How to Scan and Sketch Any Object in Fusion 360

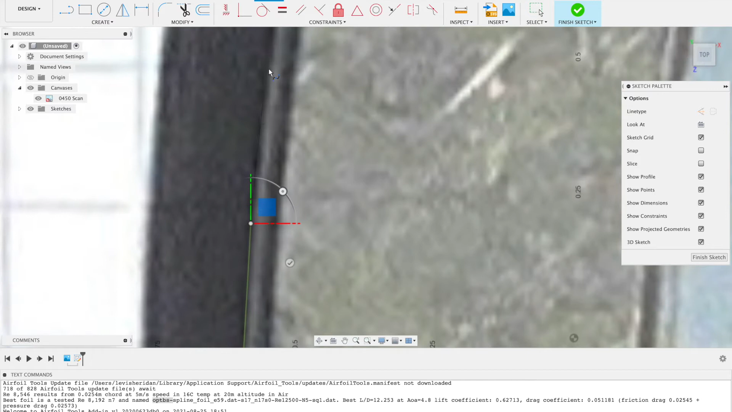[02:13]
The closer you get in and the more points you add the more detail and accurate your curve will be.
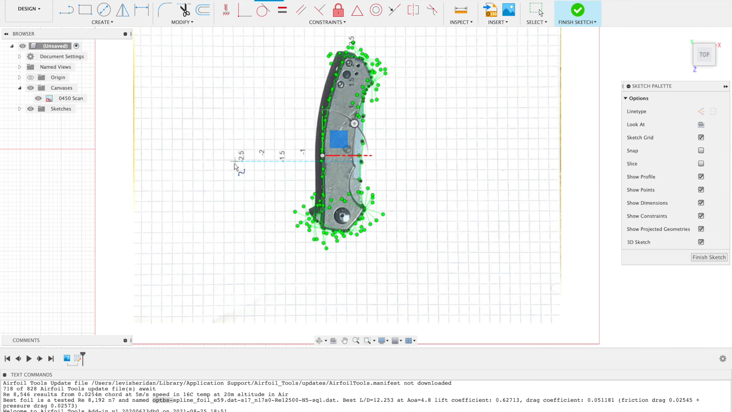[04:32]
As you can see I will get rid of the canvas and that looks pretty good.
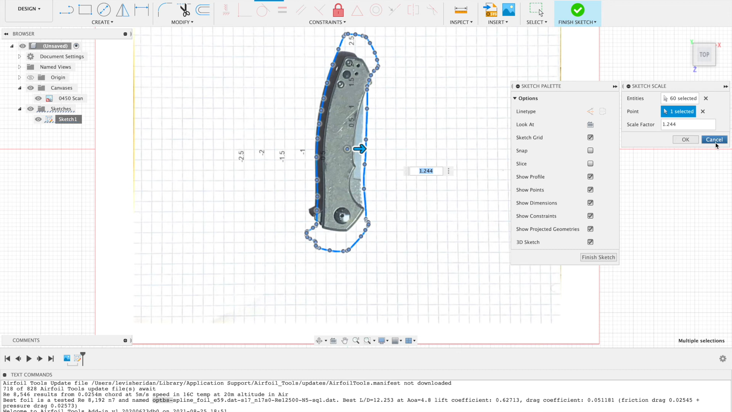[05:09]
is create an offset which is right there.
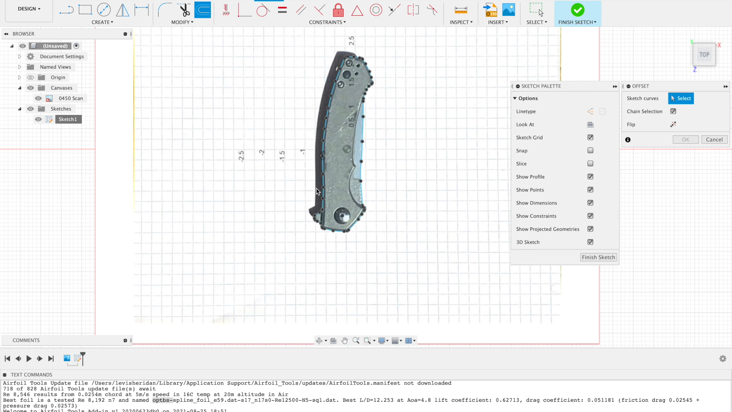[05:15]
So you select the curve and then you can create an offset distance so whatever you wish to take into account
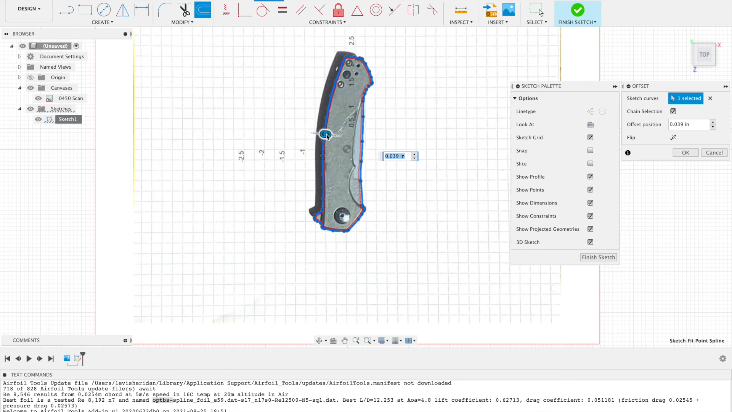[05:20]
for your tolerances for 3D printing if you have to install something like felt which is what I did in my last video
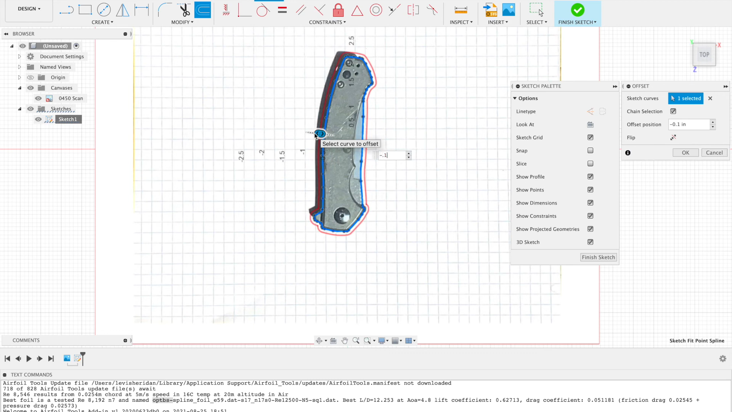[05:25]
I had to do it take into account the thickness of the felt but that is what you need to do to do that and it does work well because it offsets equally from each point as opposed to scaling which is from a specific point and it does not work.